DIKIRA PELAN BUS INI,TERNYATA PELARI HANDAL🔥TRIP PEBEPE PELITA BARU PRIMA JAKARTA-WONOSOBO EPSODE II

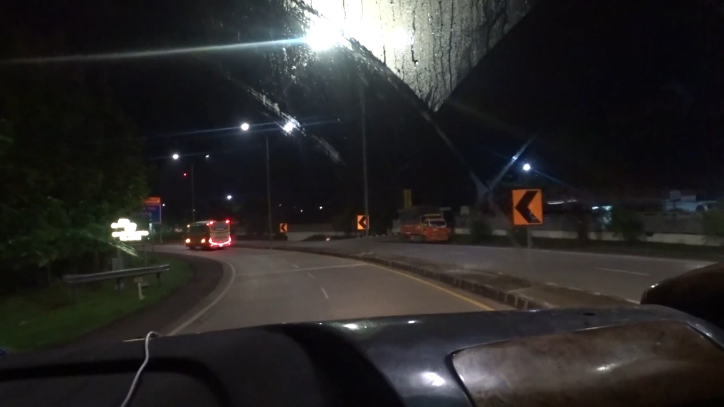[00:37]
Rumah makan Pejagan. Teng rumah makan Pejagan. Kedua.
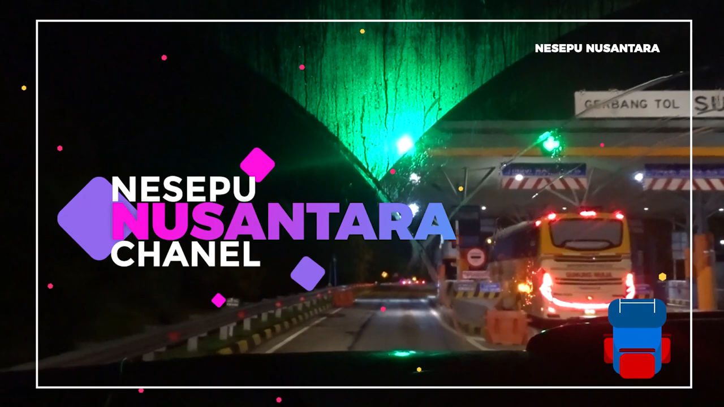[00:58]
Dan setelah kita istirahat di rumah makan Makroni, Marconi.
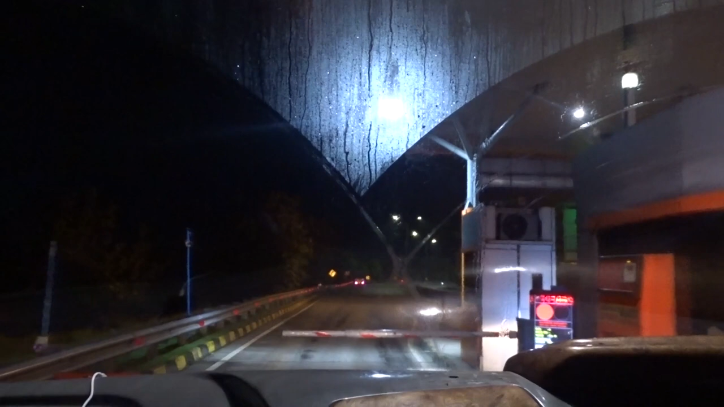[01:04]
Akhirnya bus jalan lagi. Dan kali ini bus akan masuk tol dan keluar lagi di GT Pejagan untuk ambil jalur ke selatan. Oh iya, bus ini berhenti di dua rumah makan loh. Yang satunya lagi nanti ada di Pejagan.